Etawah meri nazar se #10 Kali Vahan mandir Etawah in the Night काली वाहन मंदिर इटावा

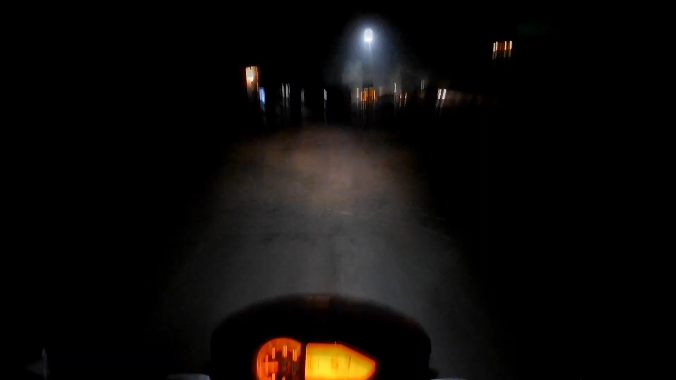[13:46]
और वो है टिक्सी टेम्पल, आज वहाँ पे लाइट है और काफ़ी अच्छा सजा हुआ है।
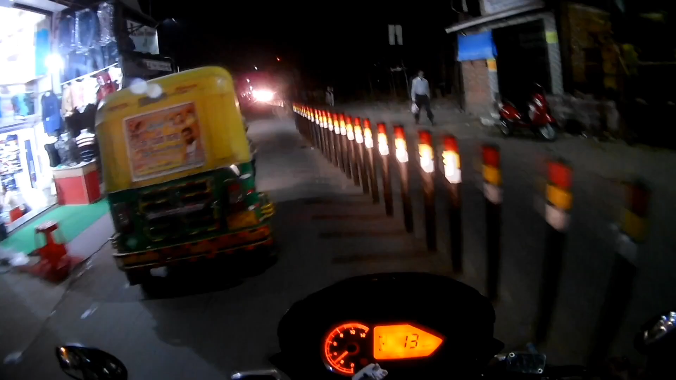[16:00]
रात में रेलिंग बहुत अच्छी लगती है, जब इन पे लाइट पड़ती है चमकती है, काफी अच्छा लगता है।